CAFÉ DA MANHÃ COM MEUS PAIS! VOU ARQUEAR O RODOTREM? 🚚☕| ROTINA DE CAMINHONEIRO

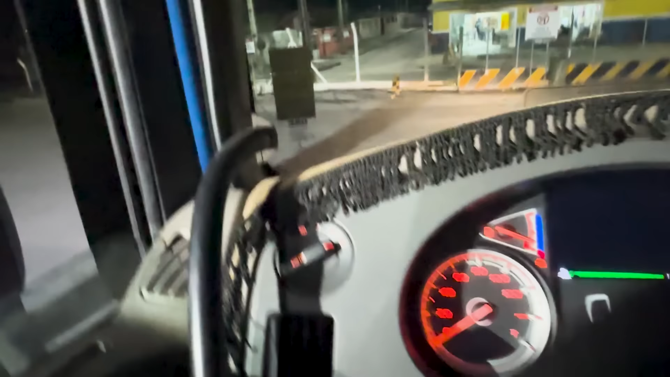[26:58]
Enfim, tá esse rolo aí. Todo mundo, as duas fileiras aí, só tá na da esquerda.